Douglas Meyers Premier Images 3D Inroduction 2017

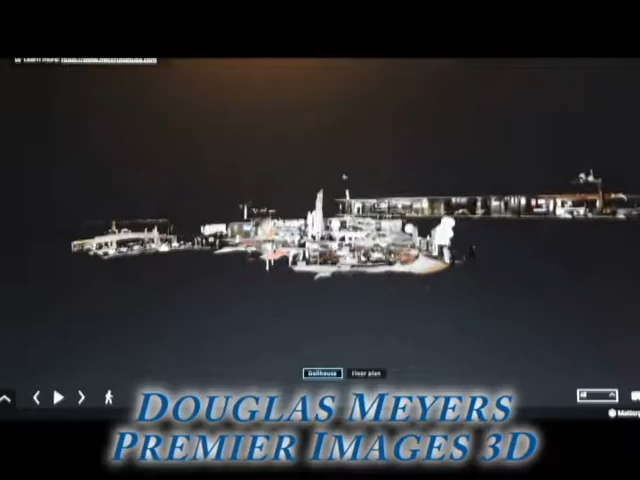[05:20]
So as you can see, we're just popping right in here and looking around into the beautiful lobby area.